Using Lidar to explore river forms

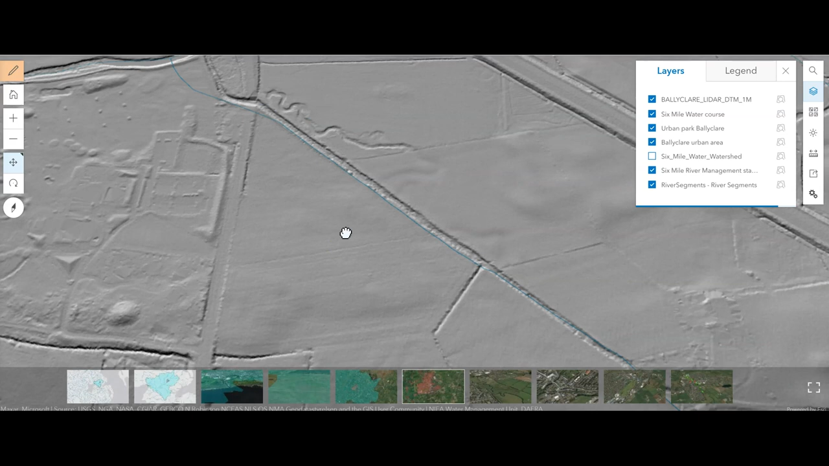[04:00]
that it meandered all over the place and you can see particularly here just how sinuous that river was now at some stage in the past this river has been straightened and straightened considerably and the trees have been put there to try and maintain it in that straight position as we saw in the photograph the river within the channel is trying to weave and meander around the pools and riffles and it is undermining the trees the river will ultimately win of course the trees tragically will come down because
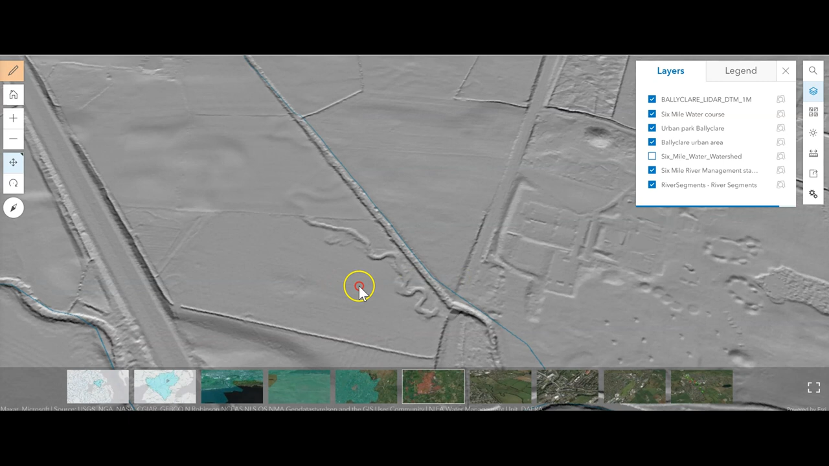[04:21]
it does look absolutely beautiful and the river will start to try and reassert its natural meandering form but it's the use of the lidar information that allows us to peer past the present and begin to see what is hidden in plain sight in terms of the history of this river